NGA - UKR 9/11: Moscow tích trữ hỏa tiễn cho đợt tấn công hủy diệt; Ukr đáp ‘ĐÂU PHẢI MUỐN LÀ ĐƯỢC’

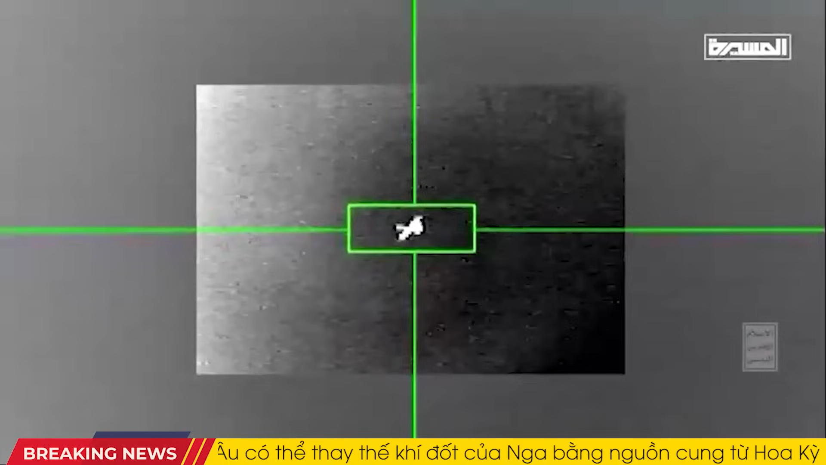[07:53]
Các đơn vị phòng không của chúng tôi bắn hạ thành công một máy
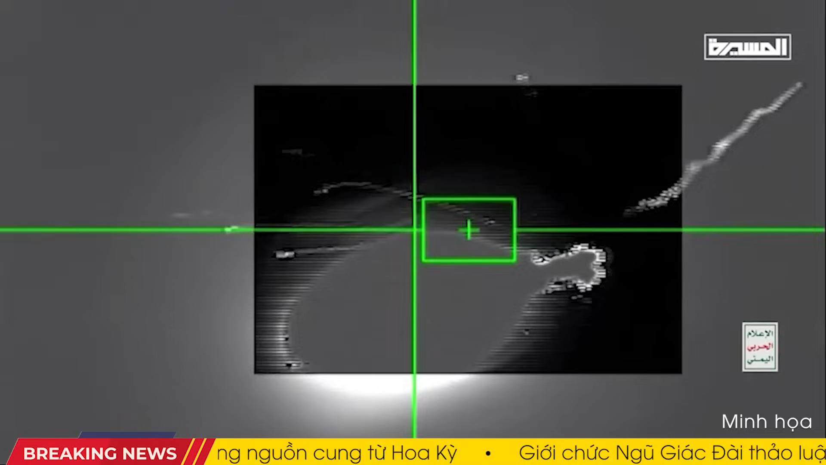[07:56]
bay không người lái MQ-9 Reaper của Mỹ khi
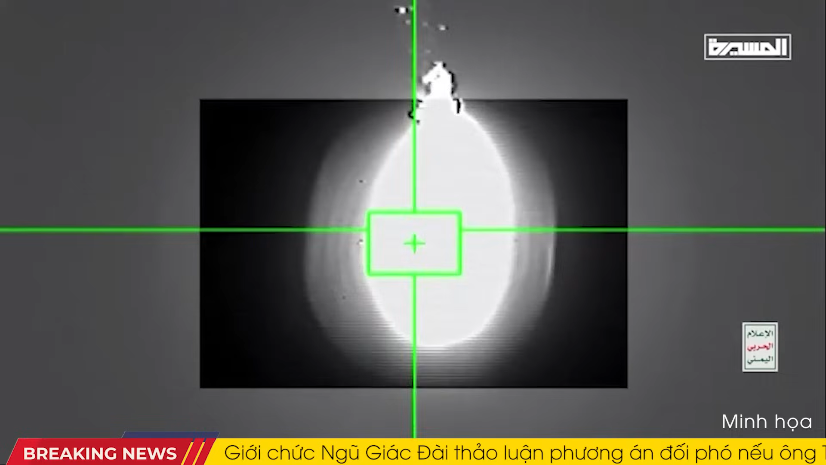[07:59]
nó đang hoạt động trên khu vực tỉnh Anjaf vào rạng sáng này.